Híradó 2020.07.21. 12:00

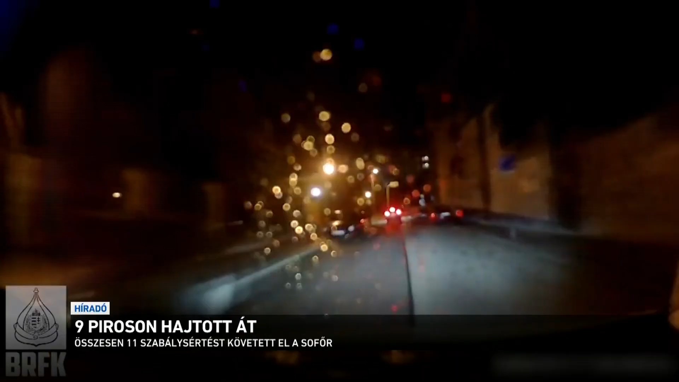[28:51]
A járőrök egy terepjárót akartak ellenőrizni, a sofőr azonban nagy sebességgel továbbhajtott. A rendőrök üldözőbe vették és végül megállították. Kiderült, hogy a 34 éves férfi ittasan vezetett. A rendőrautó fedélzeti kamerája pedig azt is rögzítette, hogy üldözés közben a sofőr összesen 11 szabály sértést követett el. Ez annyi büntetőpontot jelent, amiért ötször is elvehetnék a jogosítványát.